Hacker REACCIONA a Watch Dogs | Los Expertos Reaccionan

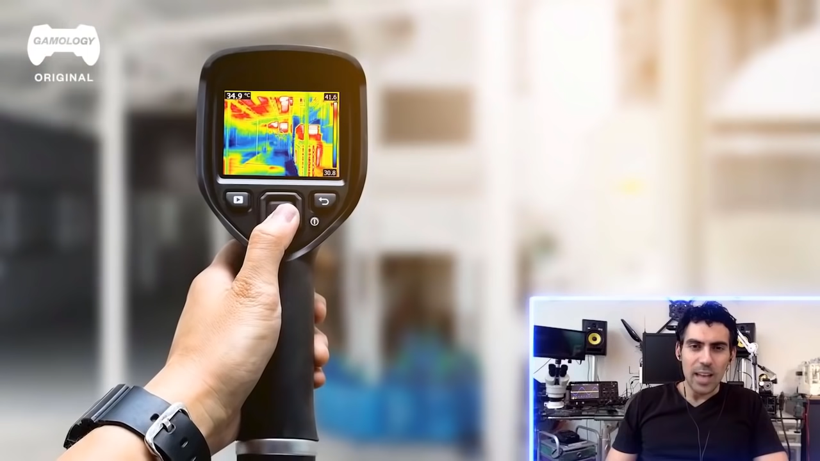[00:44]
Normalmente tienes que estar bastante cerca para verlo.
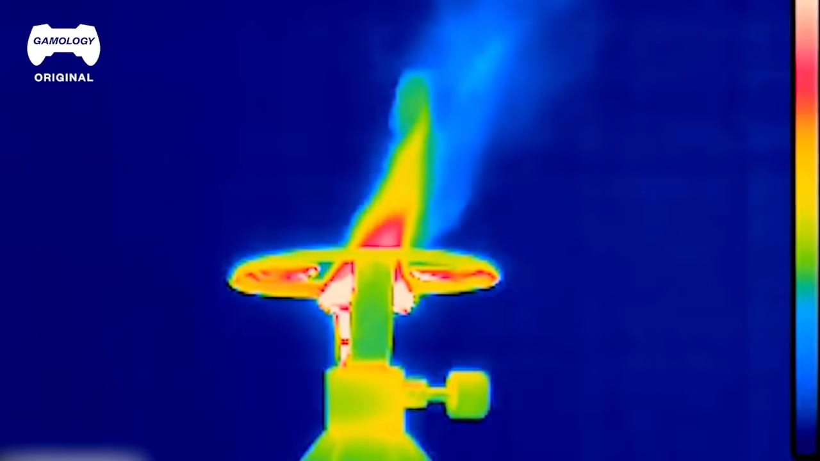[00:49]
o pérdidas de calor resistivas cuando la energía las atraviesa.